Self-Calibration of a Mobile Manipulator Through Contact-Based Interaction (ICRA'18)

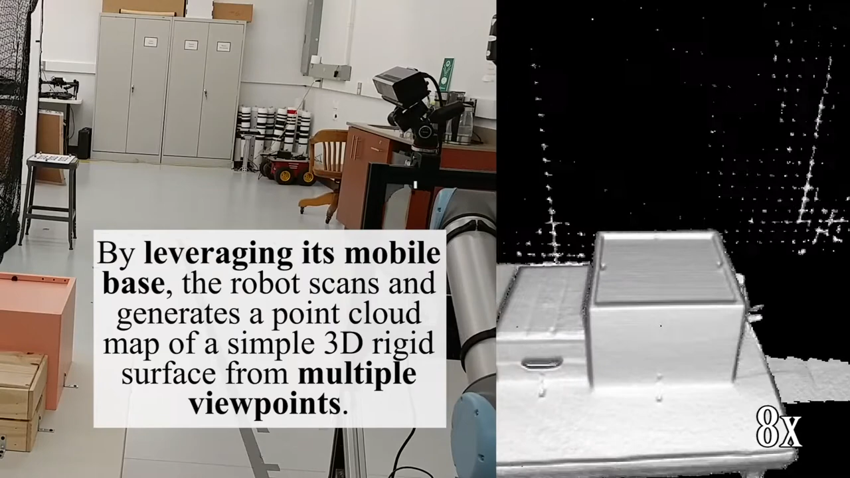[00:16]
By leveraging its mobile base, the robot scans and generates a point cloud map of a simple 3D rigid surface from multiple viewpoints.
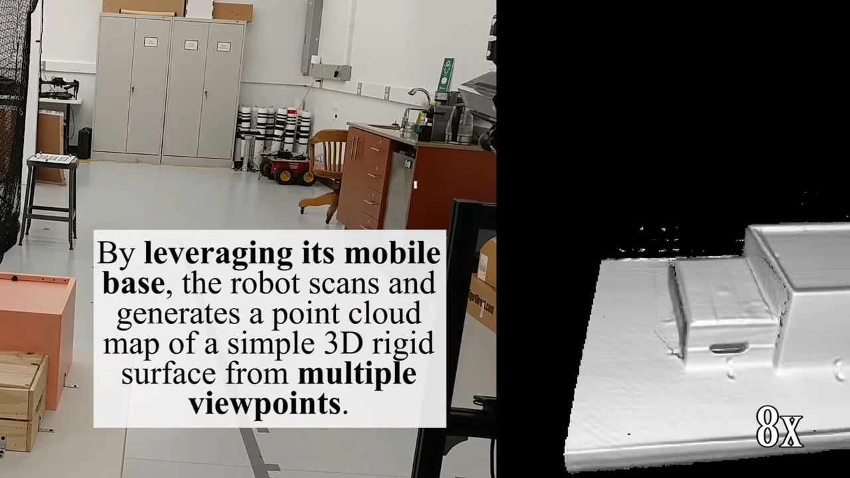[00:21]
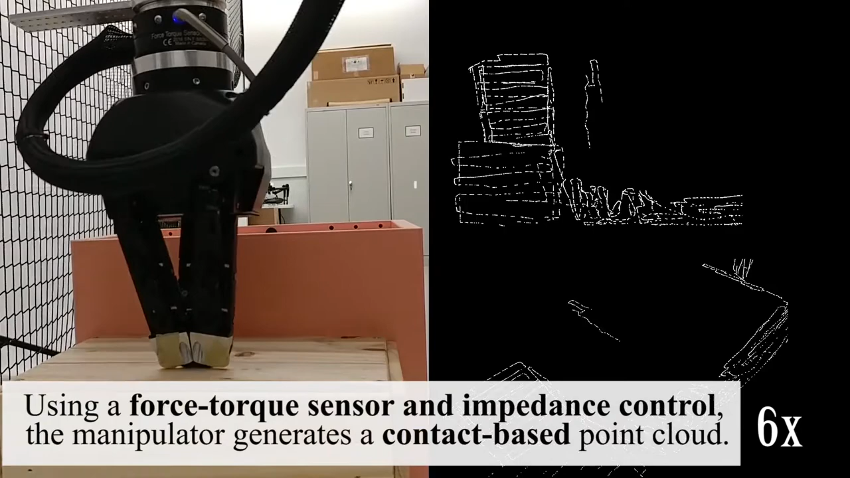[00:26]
Using a force torque sensor and impedance control, the manipulator generates a contact-based point cloud.
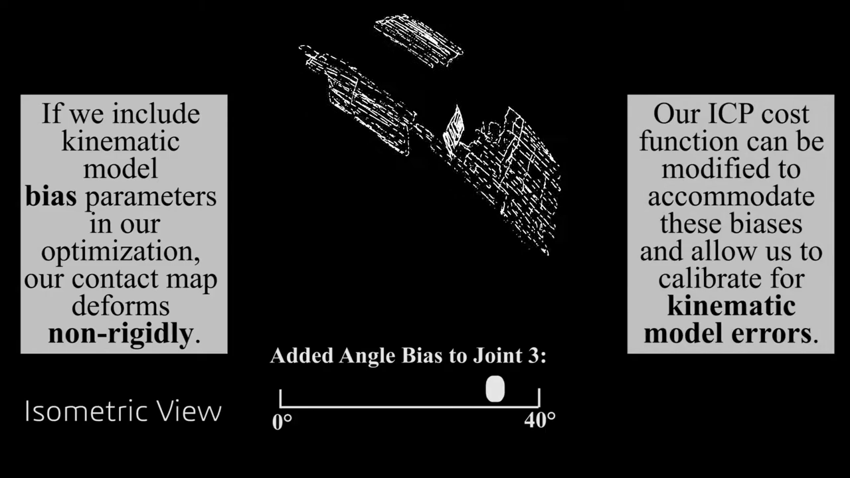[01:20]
Our ICP cost function can be modified to accommodate these biases and allow us to calibrate for kinematic model errors.